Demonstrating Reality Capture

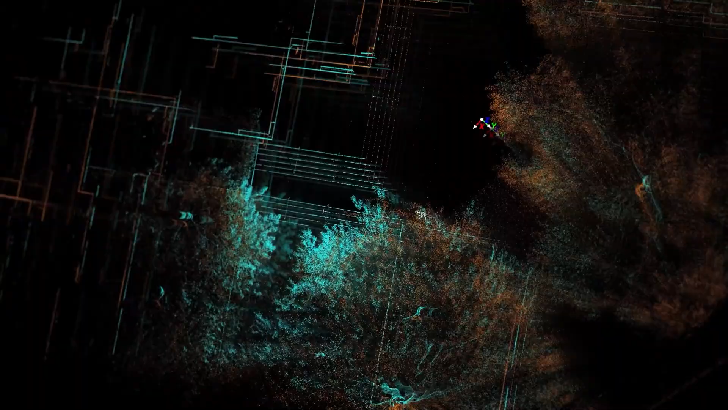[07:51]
We imported all the data from all those different scanners into just one software.